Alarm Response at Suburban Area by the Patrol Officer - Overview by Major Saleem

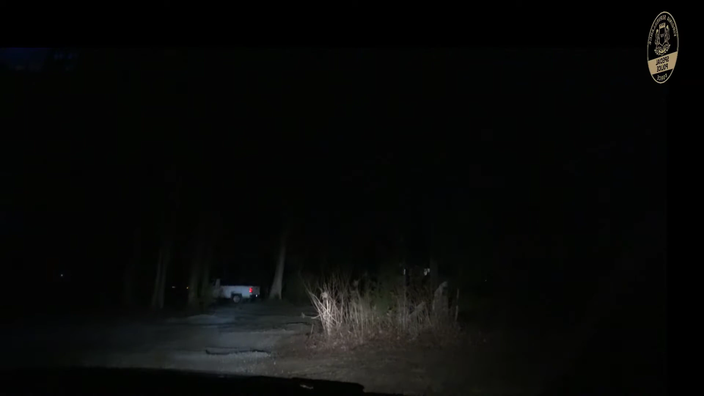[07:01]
have to be really careful we're gonna just keep an eye what is going on we just have to make sure nobody is sitting in there you see we have to be really careful and even we are ambushed or attacked you know we have to have an exit plan we don't need to get killed no i mean we have to have an exit plan